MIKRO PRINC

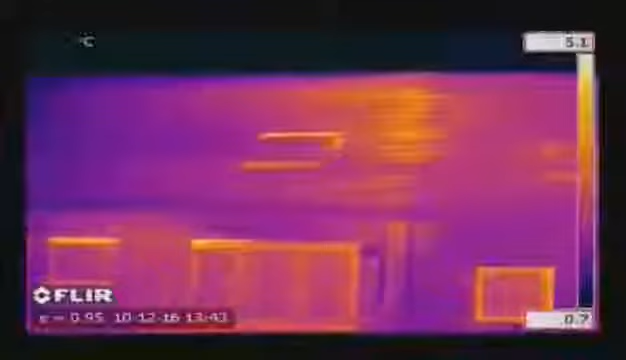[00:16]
Buildings can quickly and thoroughly be scanned using a FLIR thermal imaging camera, identifying problem areas that can't be seen by the naked eye.
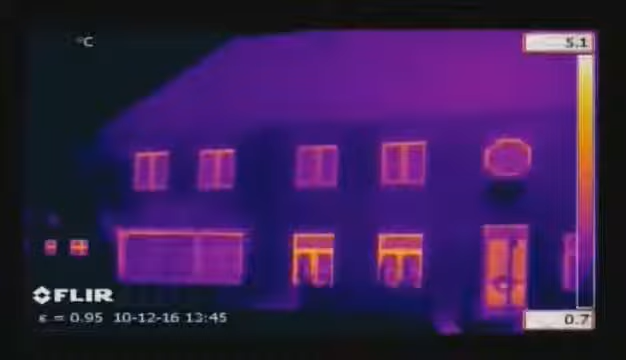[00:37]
On screen: scale top 5.1°C, scale bottom 0.7°C
Thermal imaging is also used to detect leaks in flat roofs.
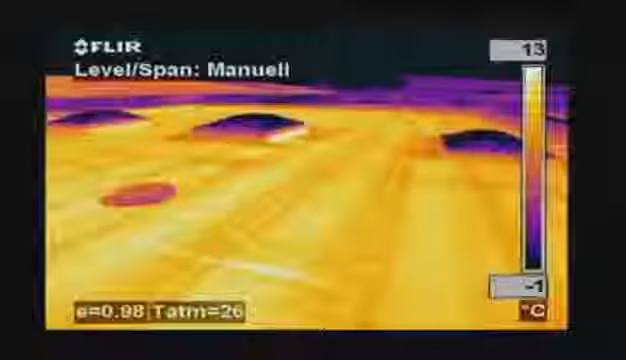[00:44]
On screen: scale top 13°C, scale bottom -1°C
Water retains heat longer than the rest of the roofing material and can easily be
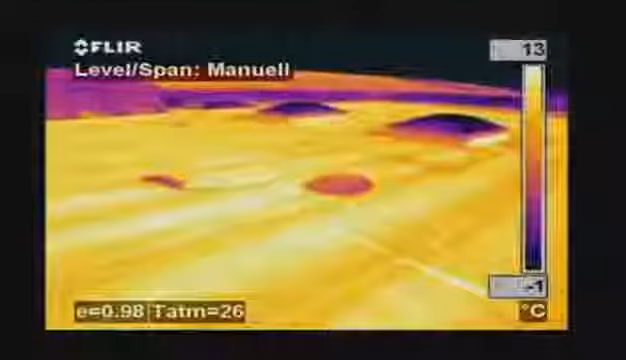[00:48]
On screen: scale top 13°C
detected with a thermal imaging camera very late in the evening or at night after the rest of the roof has cooled down.
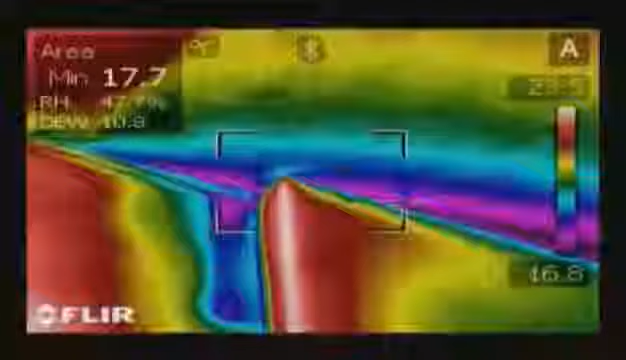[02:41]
you can easily see which areas are below the dew point and susceptible to mold buildup.
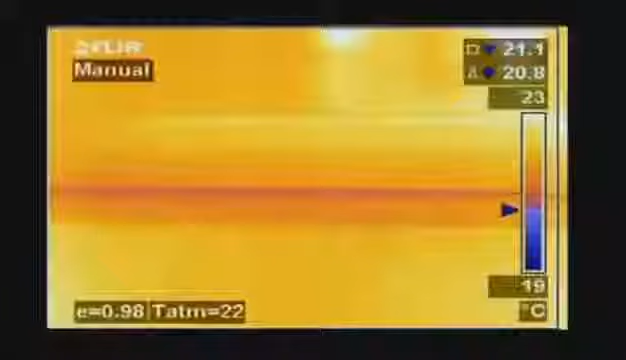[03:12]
Thermal imaging cameras with dew point visualization software can highlight endangered
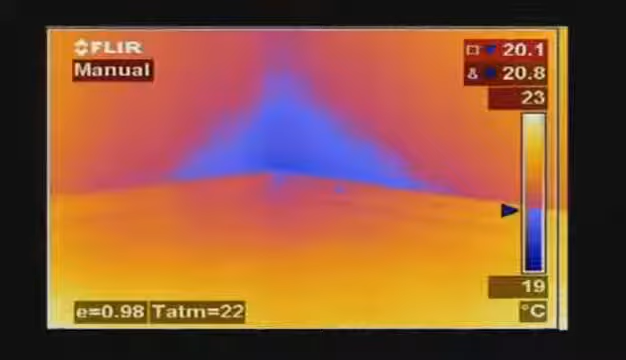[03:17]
On screen: scale top 23°C, scale bottom 19°C
locations automatically and provide a color alarm in the image.